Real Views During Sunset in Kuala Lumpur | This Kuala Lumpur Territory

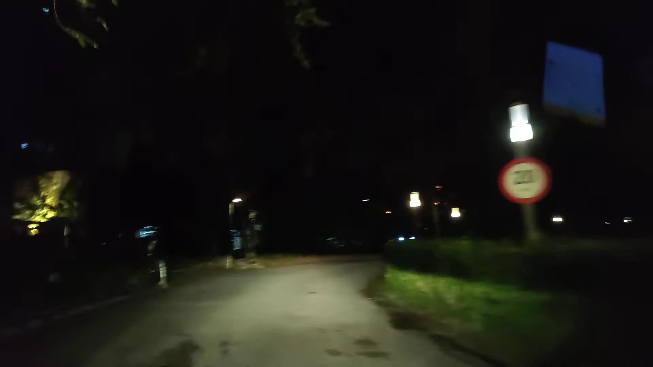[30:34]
Oh, tempat ni memang dalam macam-macam dalam hutan, guys. Dulu tempat ni kalau 2 tahun lepas tempat ni tak siap lagi tau. So tapi memang cantik dalam ni, guys. Abang kena pernah masuk sampai ke dalam sana tu. Memang tempat dia nampak rare. Okay, guys, jangan lupa subscribe channel Abang Gerang. Thank you, guys. Bye-bye. Bye-bye. Bye-bye. Bye-bye.